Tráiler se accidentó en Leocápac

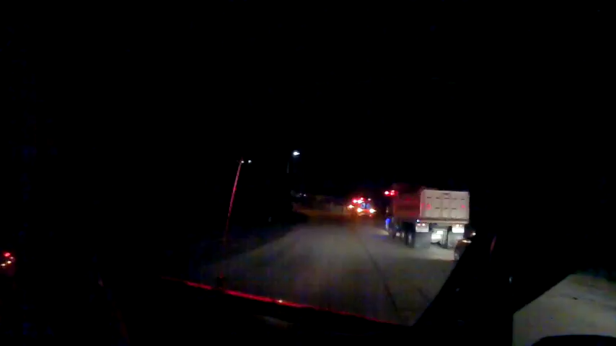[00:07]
A las cuatro y media de la mañana del jueves 26 de enero,
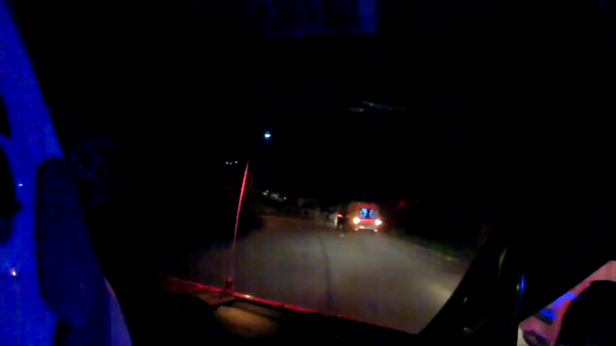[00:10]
el EQ911 alertó a los organismos de socorro gironenses, hospital y bomberos para asistir a un volcamiento en el sector de Leocapac,